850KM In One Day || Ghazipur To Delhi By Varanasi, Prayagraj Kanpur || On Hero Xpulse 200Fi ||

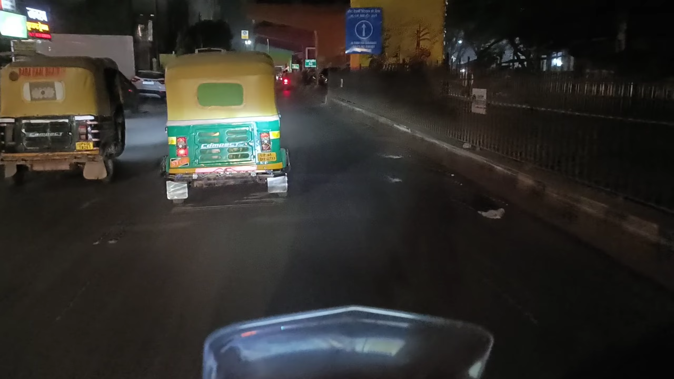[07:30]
गाइस हम आ चुके हैं कैंट रेलवे स्टेशन पे और अब यहाँ से थोड़ी दूर और भी बनारस पर हम निकल जाएंगे।
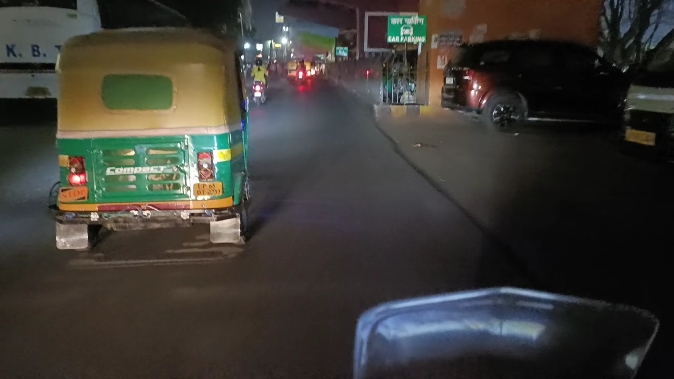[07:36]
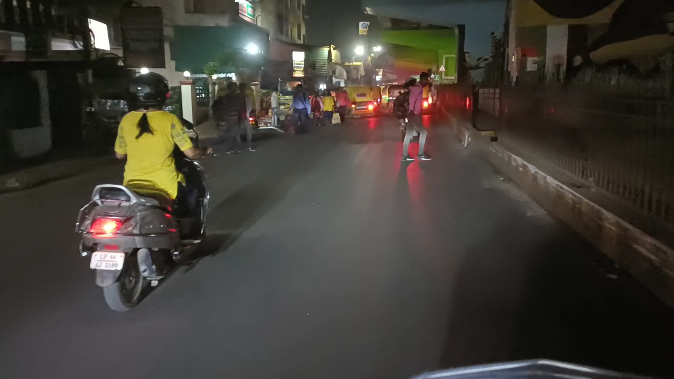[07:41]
बोले ओ बोले बनारस का जाम चक्का जाम।
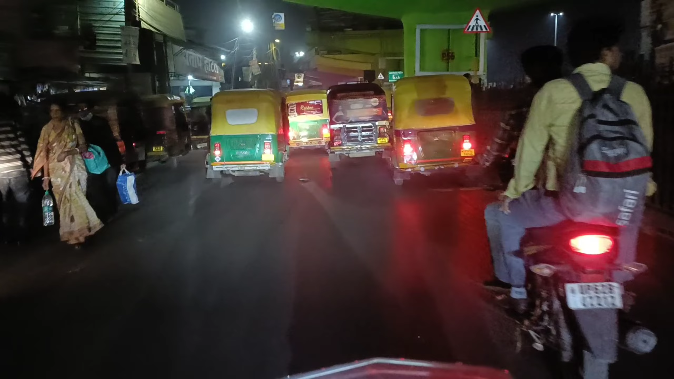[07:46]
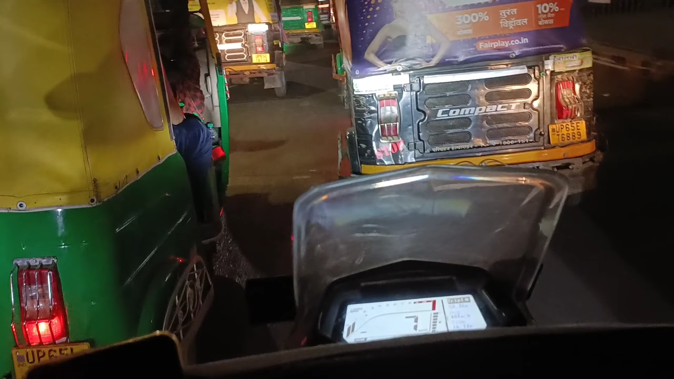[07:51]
यार ऊपर से करें तो कहीं जाम ना मिले। अरे आगे वाले खाली आइए 100 मीटर खाली ट्रैफिक मिली ज़्यादा नहीं मिलती।